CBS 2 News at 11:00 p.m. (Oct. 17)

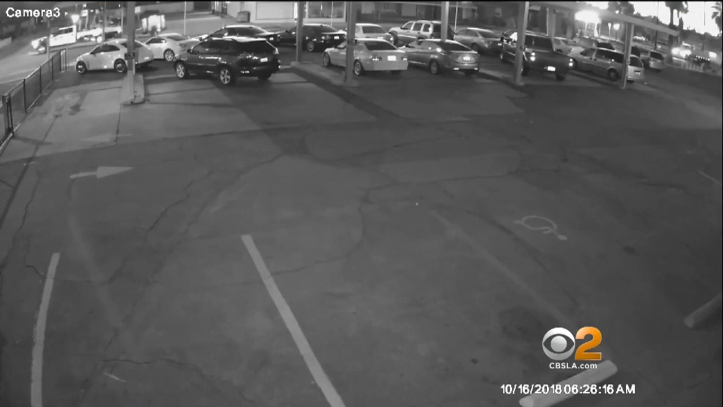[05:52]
Investigators have released new security video of what may be the SUV that hit Ortiz.
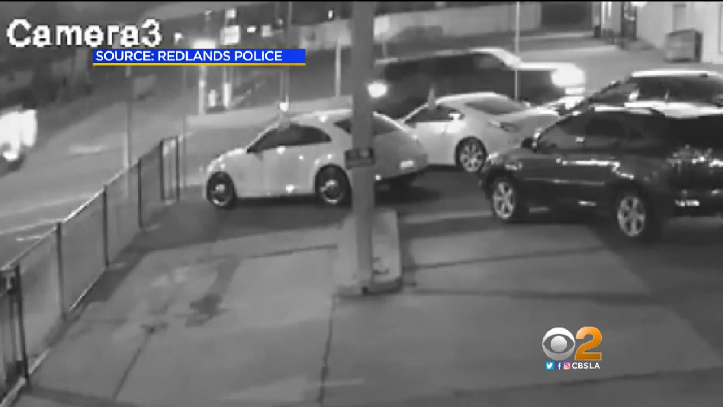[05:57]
They believe it was silver or gray, possibly a Toyota Sequoia.